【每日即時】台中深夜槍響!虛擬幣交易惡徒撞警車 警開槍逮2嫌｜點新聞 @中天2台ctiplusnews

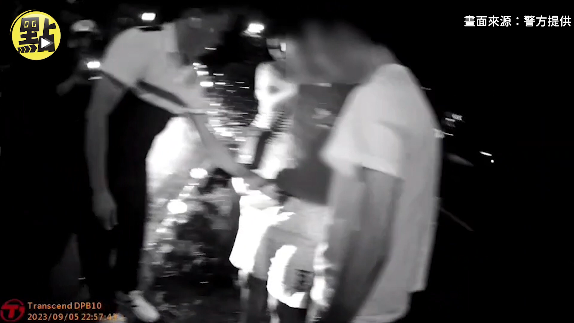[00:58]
那这个范闲呢、他企图逃逸啊，冲撞我们警方的车辆。造成两辆侦防车的一个保险杆、受损。